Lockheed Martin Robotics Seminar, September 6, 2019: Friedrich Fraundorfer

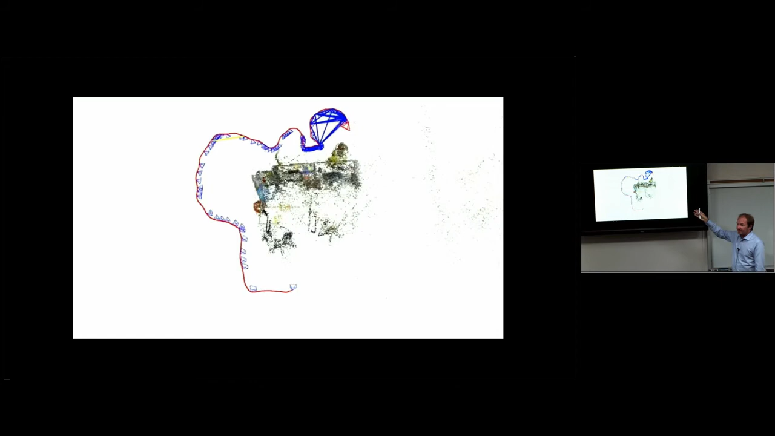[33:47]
These are the edges that are actually used, and they are visualized here. And you can see that we actually match back a couple of frames with these links
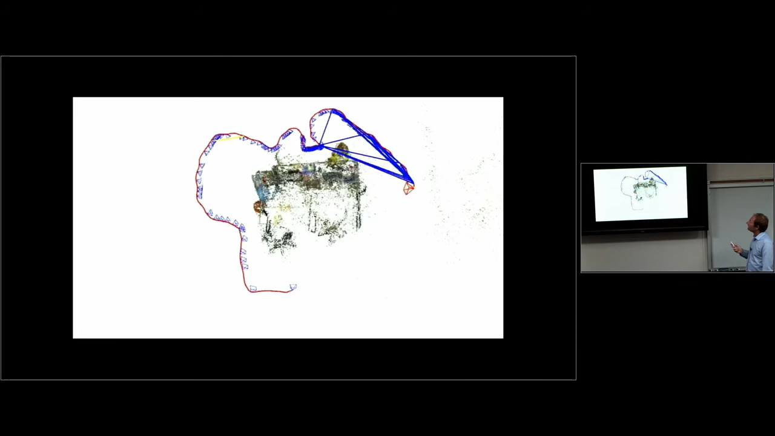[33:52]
to get more accurate pose estimation in this SLAM approach.
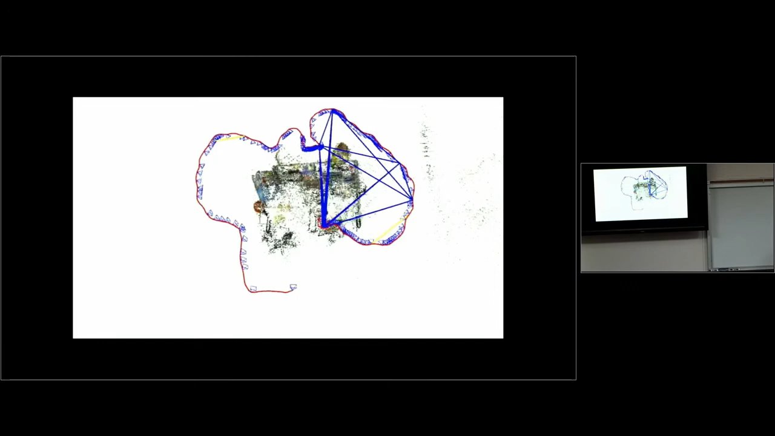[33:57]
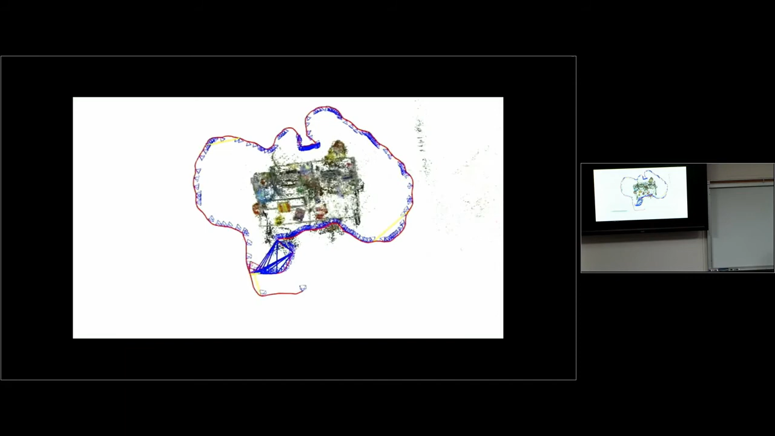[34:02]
So, the yellow links are the links from the loop closure,
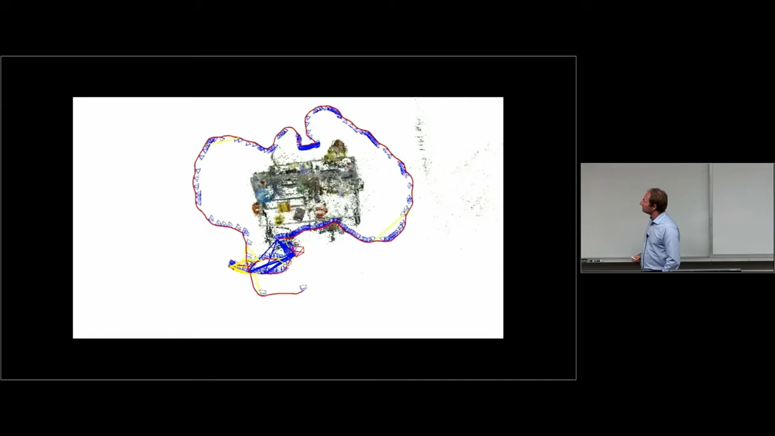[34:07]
which are used for the optimization of a pose graph.
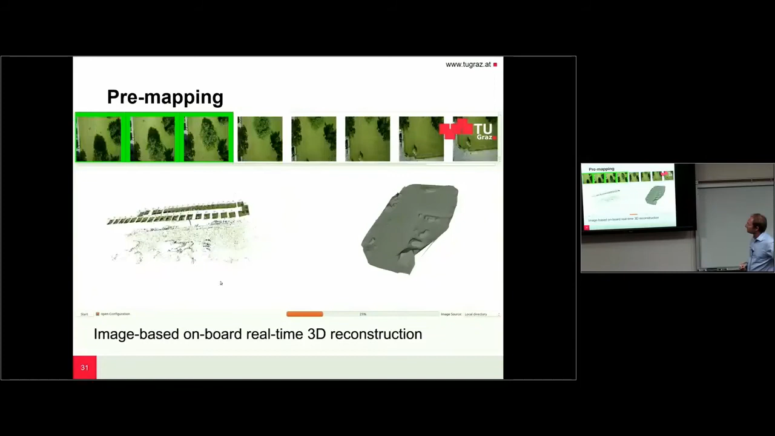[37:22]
The reconstructions are created. And this reconstruction is then used as a map, as a navigation map.
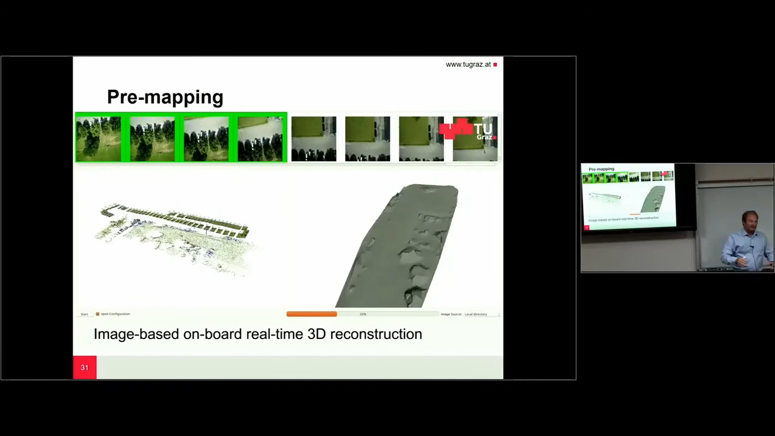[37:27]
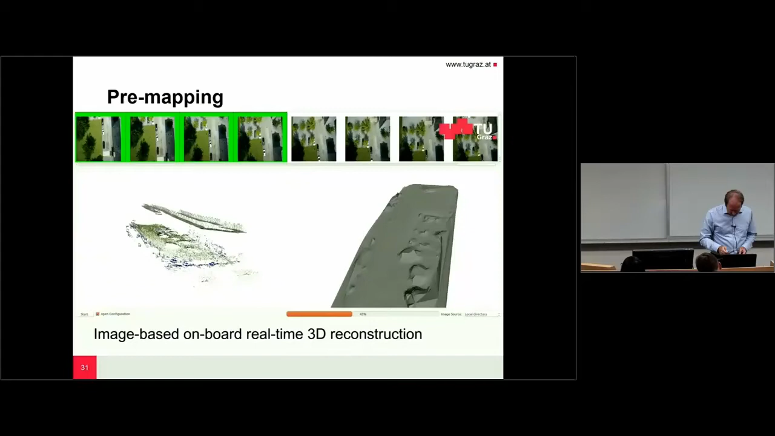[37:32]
So, such a navigation map looks like this. So, we don't need a high fidelity, high quality textured model. But what we need is a map that actually can be interpreted by a path planning algorithm. So, this is basically a voxel grid that was created.
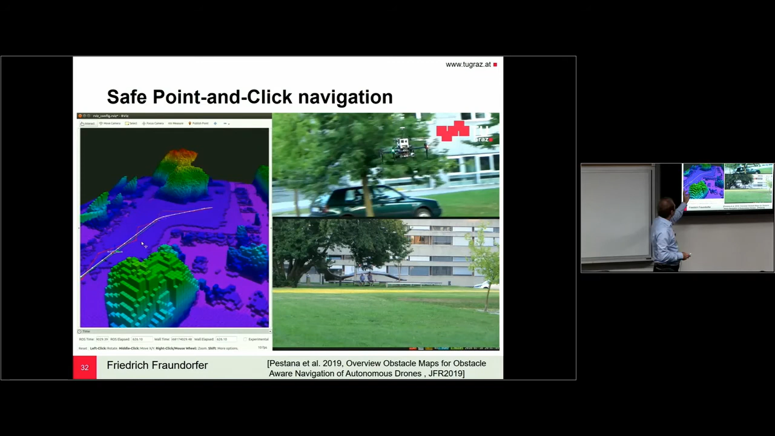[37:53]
And here an operator can define you want to go here or here or here. And the drone always will find an obstacle-free path to this. So, you can see this in the video.
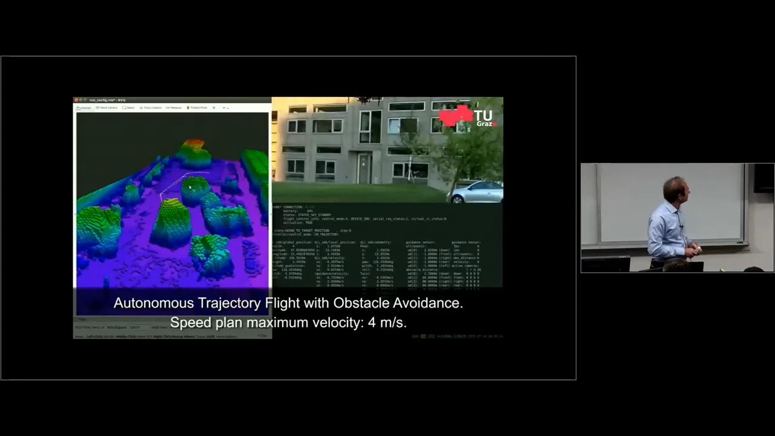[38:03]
So, the drone is tracked. And we can see it actually where it's flying.
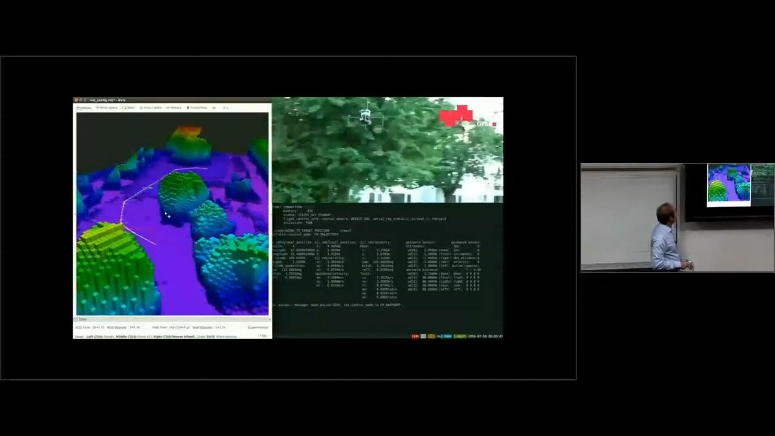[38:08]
And as an operator, now you could click on one of the positions. And then a new path is computed in real time to go there.
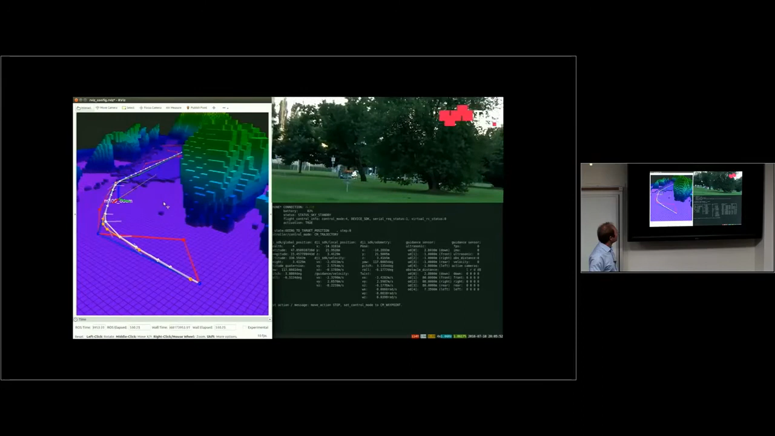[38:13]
This is what you can see now. Operator is publishing a new point. And then the drone is going there avoiding the obstacle that it's nose that are in the map here.
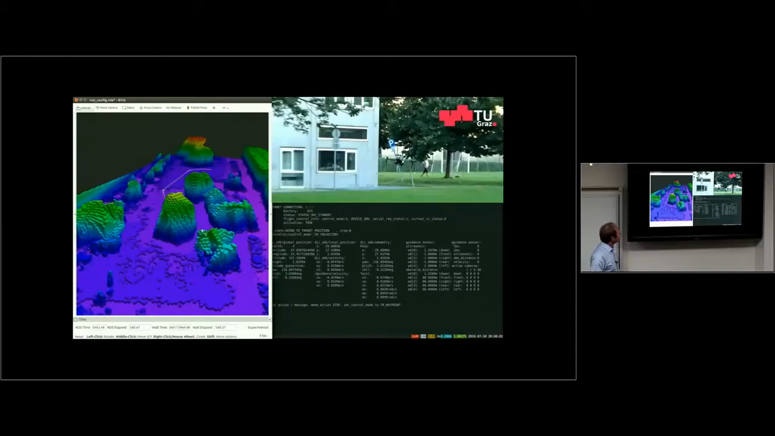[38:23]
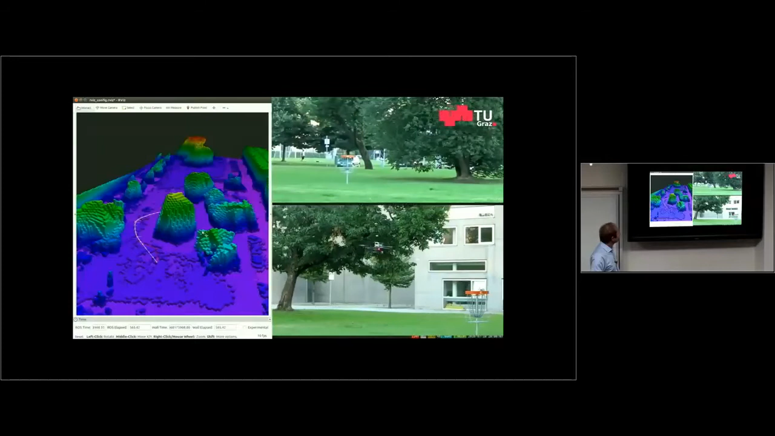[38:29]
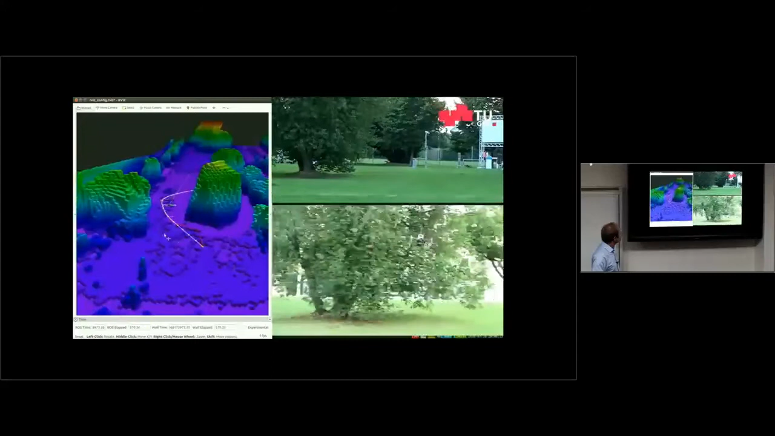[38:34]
So, here the drone is then going there.
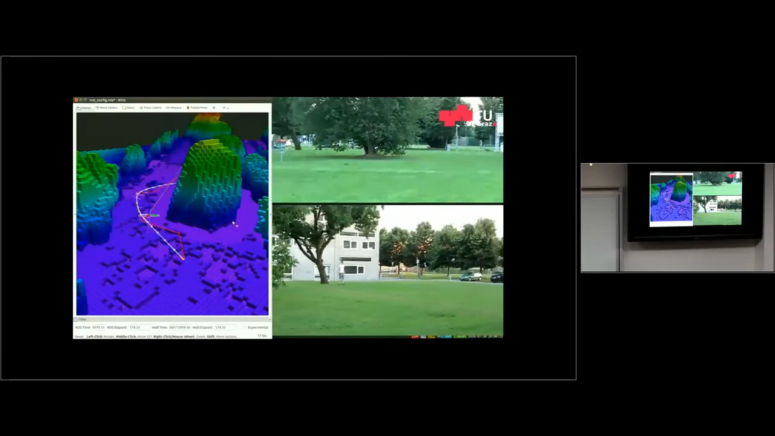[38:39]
So, this is very nice. This allows you to take a drone,
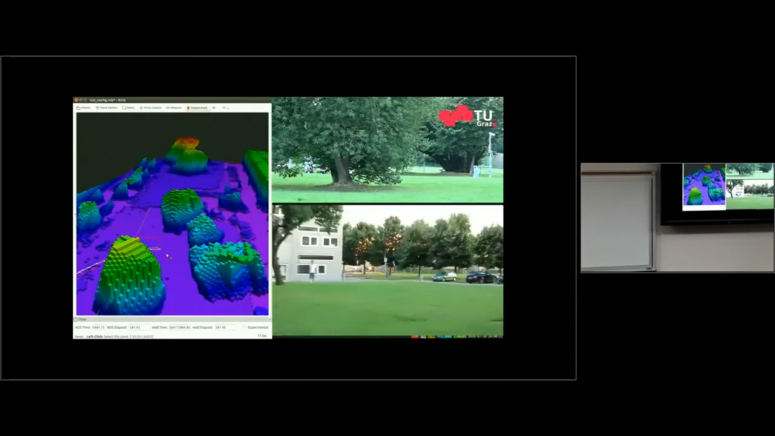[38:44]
take it out, employ it in an environment, do this mapping on site during while the drone is flying.
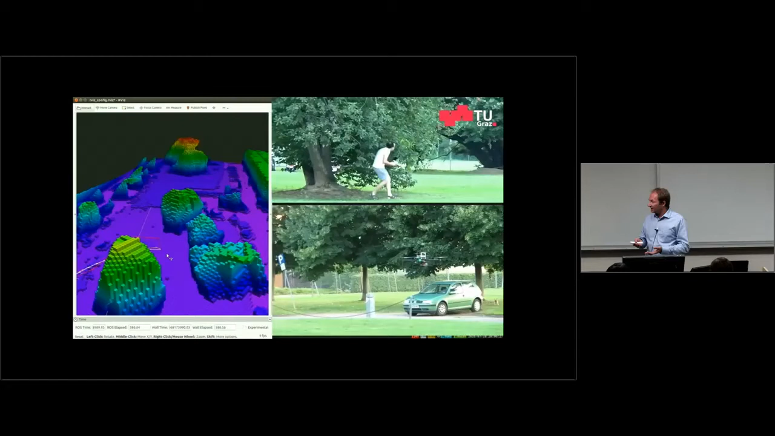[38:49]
So, you don't need to carry some computer actually to control it.
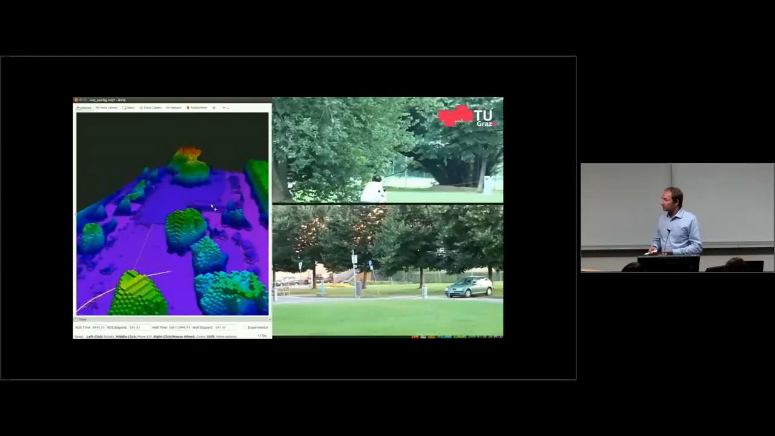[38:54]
This is done on board. And after one minute, you have the capability of flying around in this area,